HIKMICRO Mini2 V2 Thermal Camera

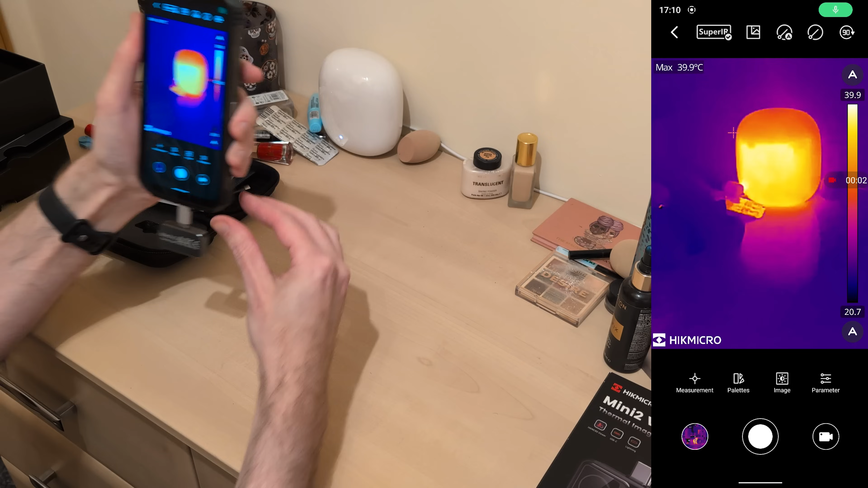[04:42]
On screen: max 39.9°C
So, there we have. That is my very, very hot looking Google Nest Wi-Fi Pro.
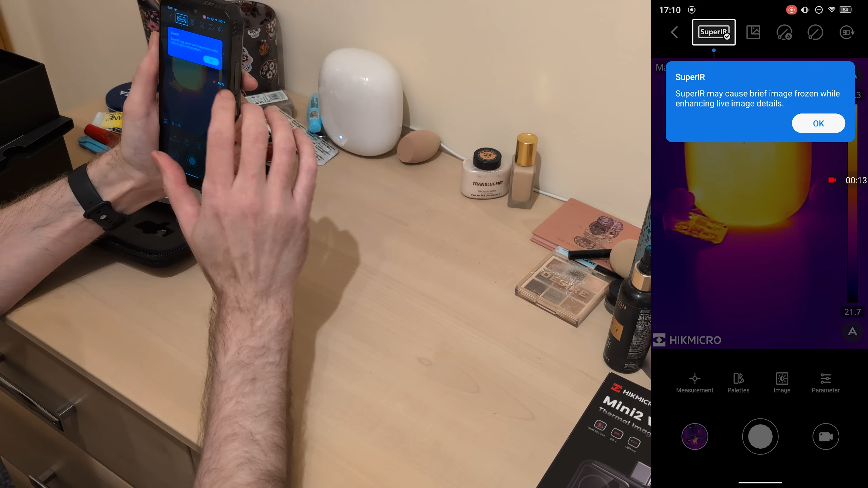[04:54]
I'm super, super IR. Did I turn it on or did I turn it off?
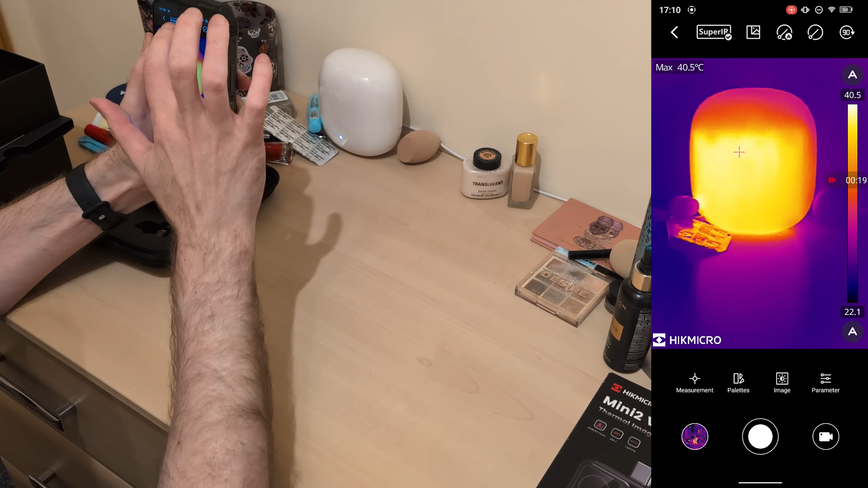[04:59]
On screen: max 40.5°C
Okay, that's it off. Ooh, it goes all fuzzy. Everything in here should be the same temperature as everything else. Yeah, everything is background. The only hot thing is where I've been leaning.
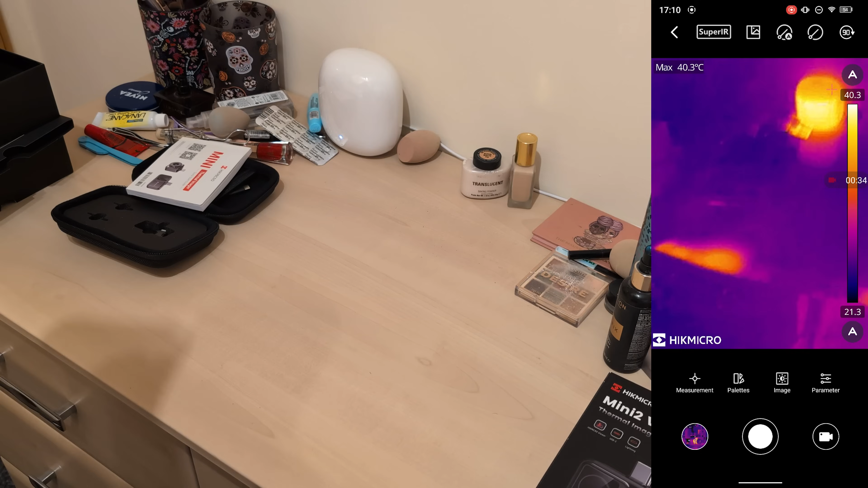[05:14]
On screen: max 40.3°C
On the table there. Now, let's turn super IR back on.
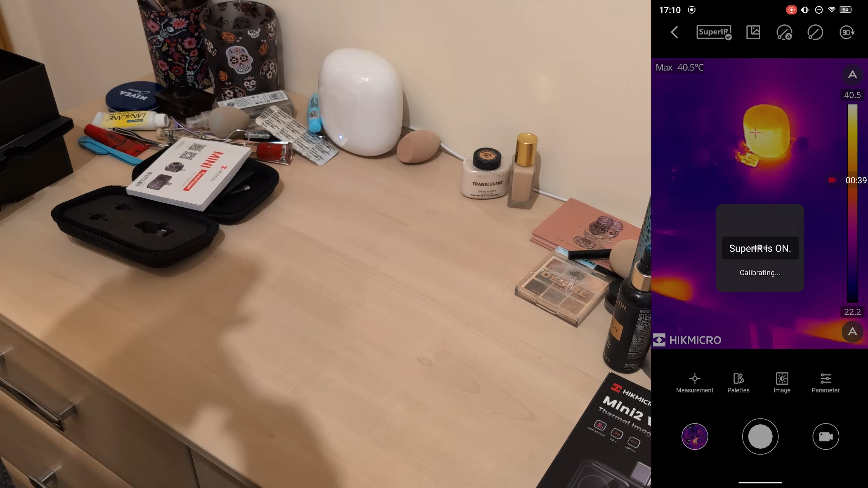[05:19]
On screen: max 40.5°C
Okay, it does sharpen up the edges a bit. That's where I've been leaning.
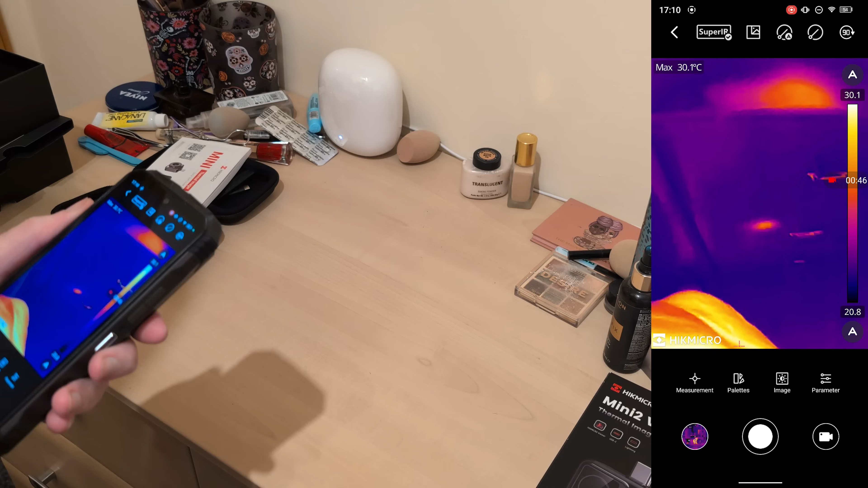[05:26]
That's the hot spot there. That's where my knee's been touching the thing. Yes, okay.
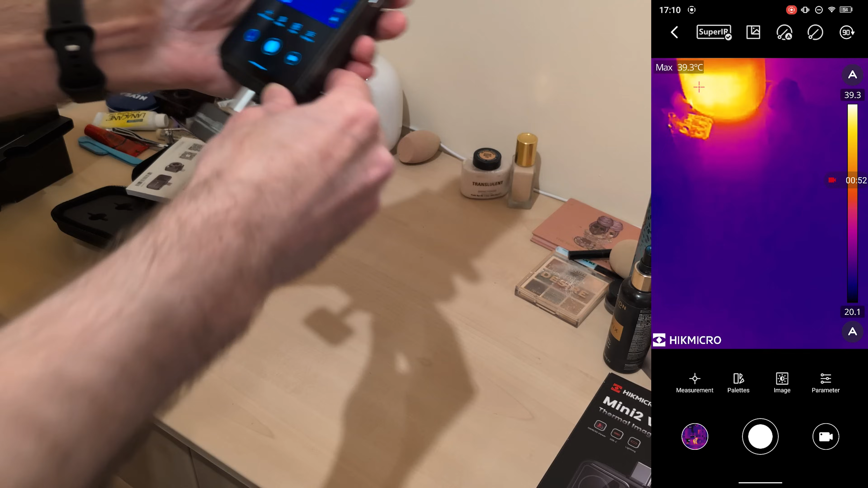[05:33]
On screen: max 39.3°C
My plan is to go outside later. The hot plug down there is the charger for that vacuum cleaner that is also charging, which appears to have two hot spots.
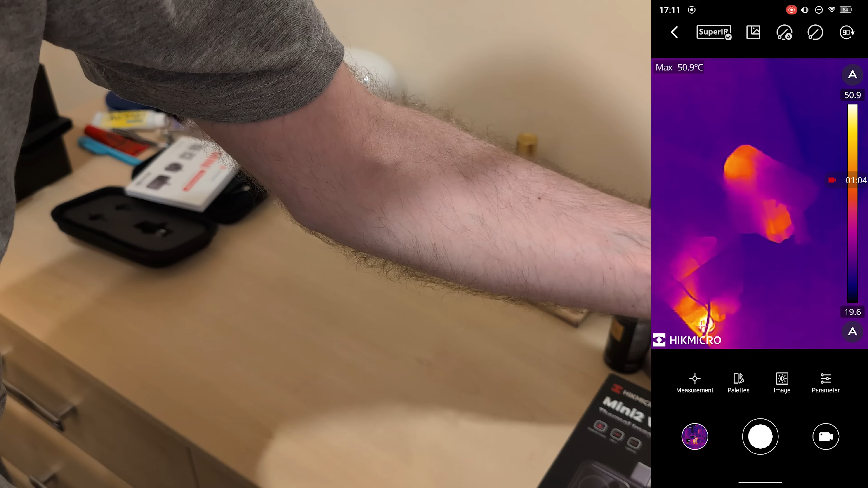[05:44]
On screen: max 50.9°C
One at the top and one at the battery. Okay.
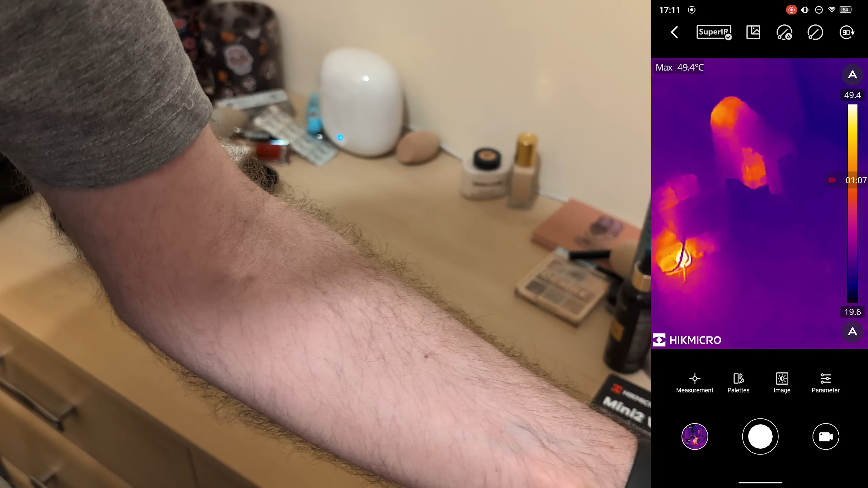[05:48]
On screen: max 49.4°C
That's only slightly concerning.
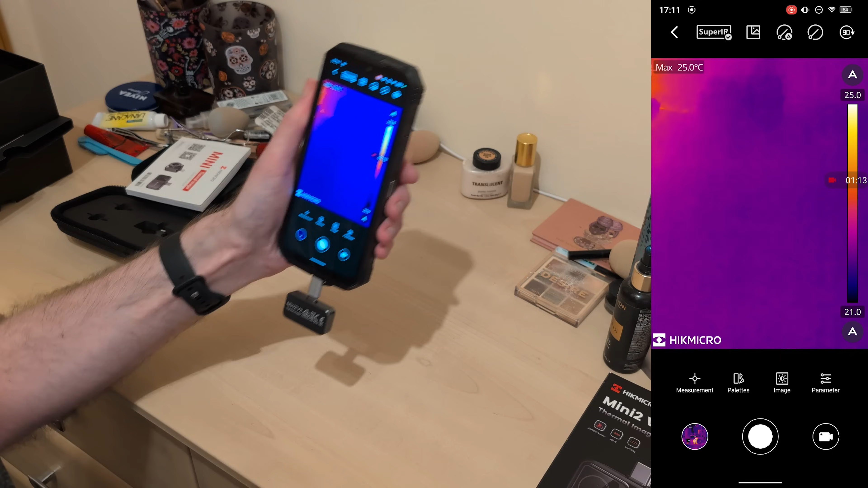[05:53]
On screen: max 25.0°C
Right, as I was saying, I'm going to go outside later on and do from the outside of the house and see where any heat leaks are coming from and I might do some inside ones to see if there's any, because there's a few vents in the walls that I want to check.
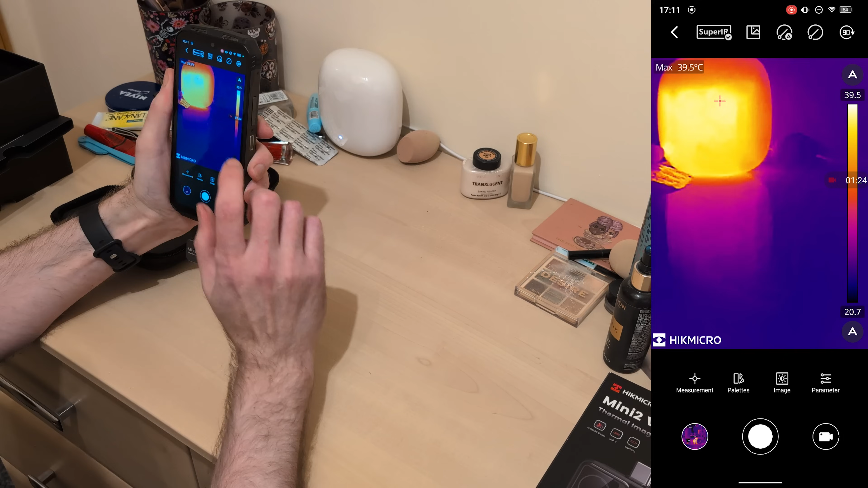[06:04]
On screen: max 39.5°C
But yeah, I mean that's, iron bow is your standard original FLIR
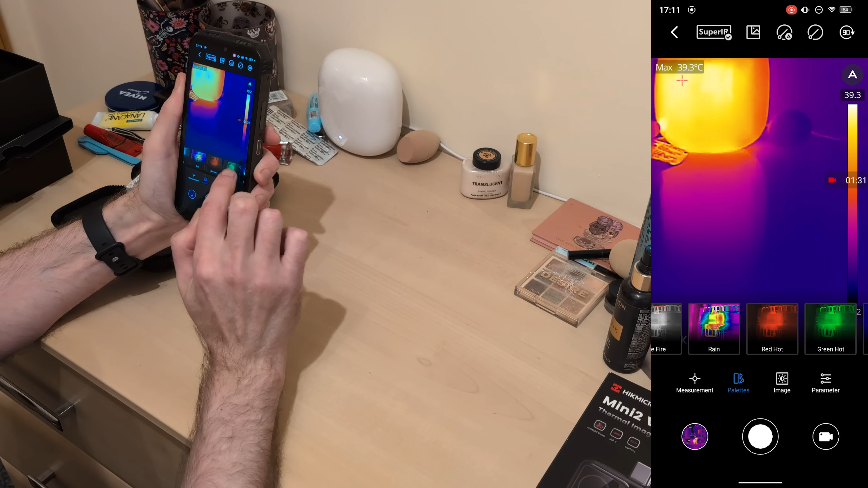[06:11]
On screen: max 39.3°C
looking one, but yep, okay. We're not going to worry about that. Temperature range has it got. So it'll do from minus 20 to 150 and 100 to 400, which is probably as much temperature as I ever need or anyone will ever need. Temperature alarm, please be turned off. That's fine.
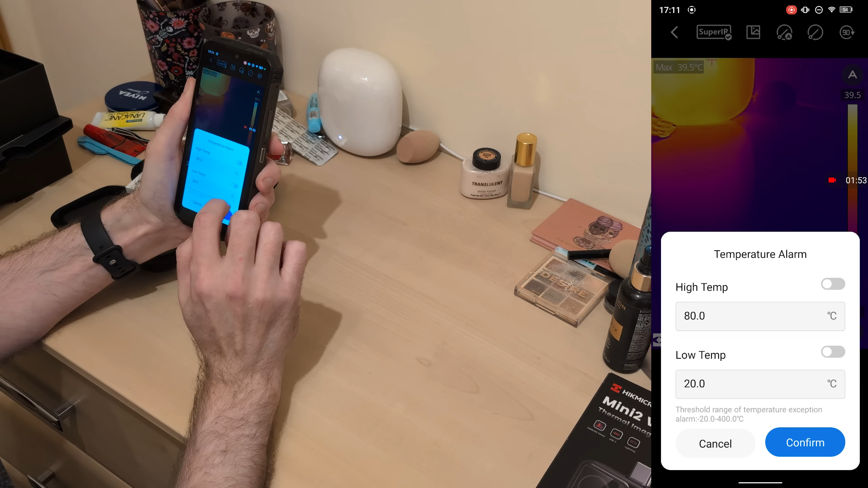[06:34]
On screen: max 39.5°C
I gave other David,
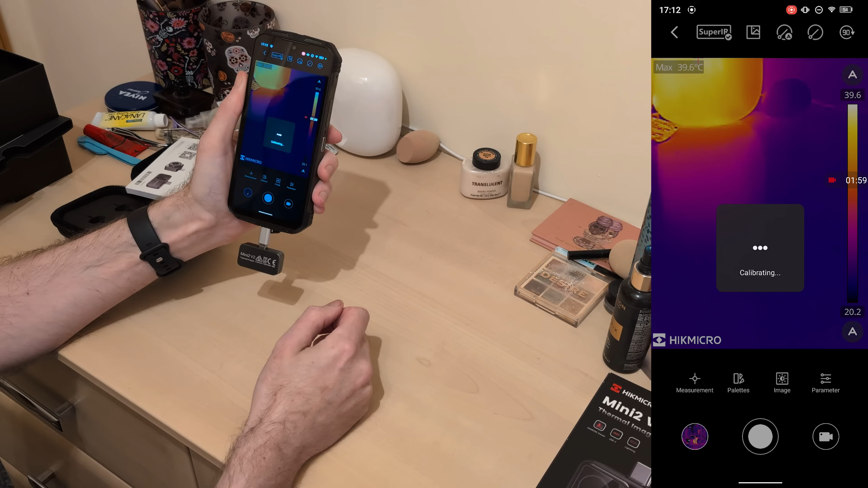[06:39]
On screen: max 39.6°C
one of the other thermal imaging phones and they kept giving me a burn warning every time we pointed near a diesel heater. That looks like you can turn it off in the menu. You don't have to, of the, of the, oh, okay. Picture in picture.
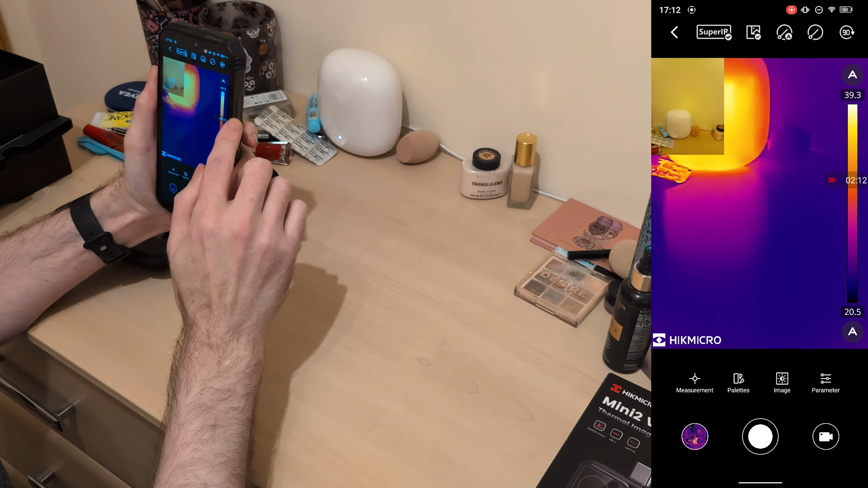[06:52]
So you can see what it is here. Except, okay. Picture in picture. Auto calibration.
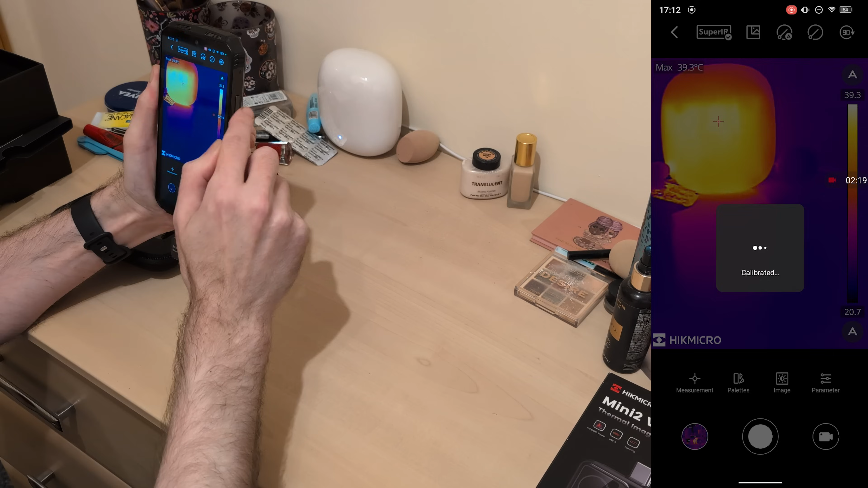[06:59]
On screen: max 39.3°C
Manual calibration. And rotate. Now wait, does this do the automatic rotate thing? Does it know? Yes, it does.
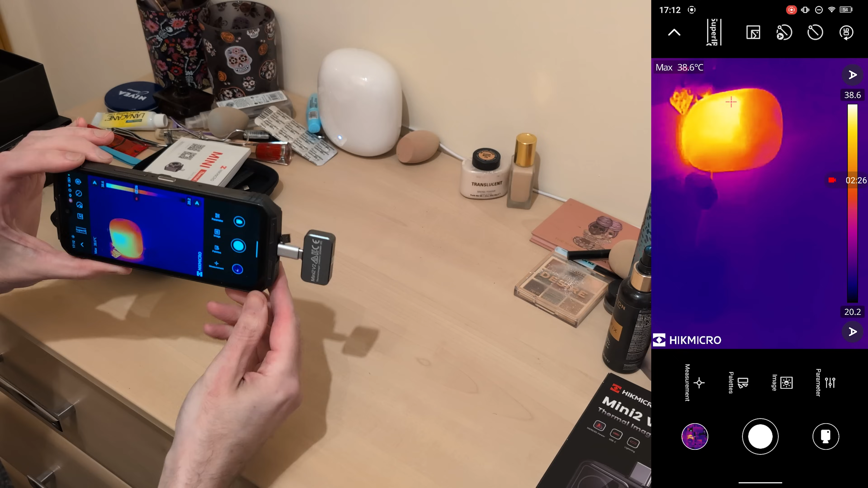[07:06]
On screen: max 38.6°C
Well, the button's turned around. That's a start. Like all the buttons turned around.
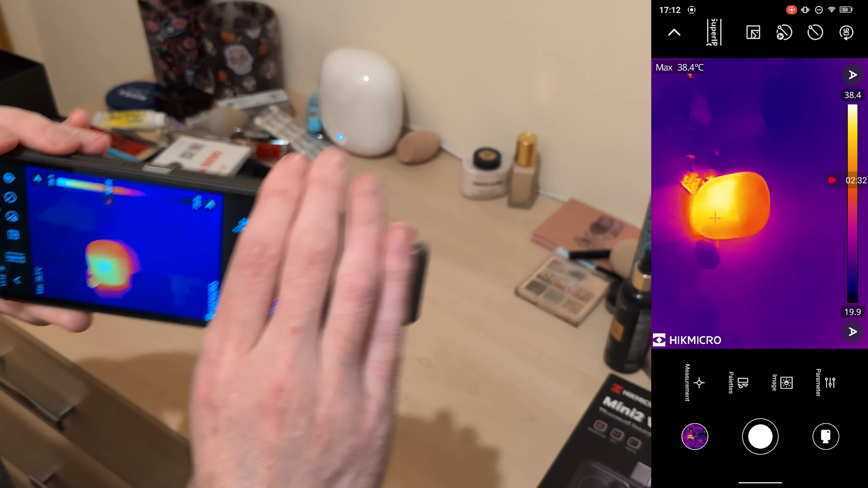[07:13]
On screen: max 38.4°C
Wait, can you, can you even see? Wait, I'm recording the screen now. So you can see the, the things actually.